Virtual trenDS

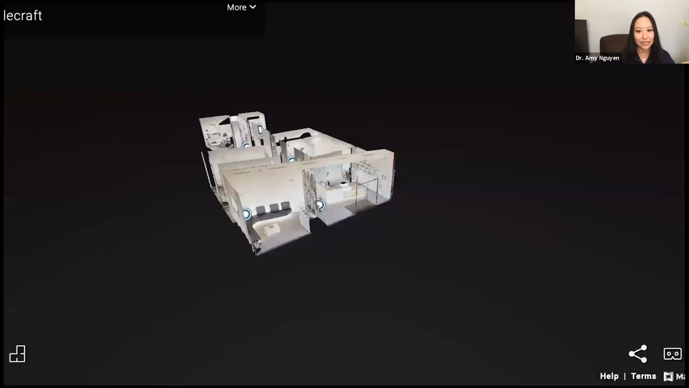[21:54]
So on the next slide, Matt, if you don't mind, I want to show you a 3D tour of my office here.